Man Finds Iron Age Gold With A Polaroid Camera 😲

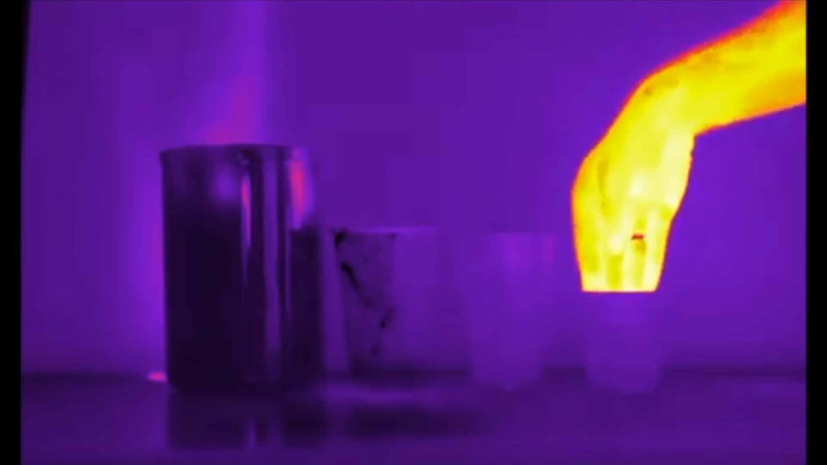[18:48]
What does an infrared camera see?
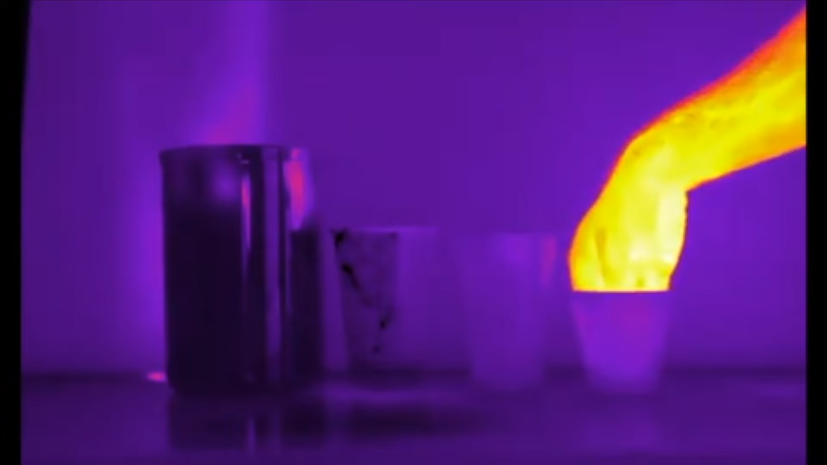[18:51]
It sees heat radiating from something. Now picture this, it is the hottest day of the year,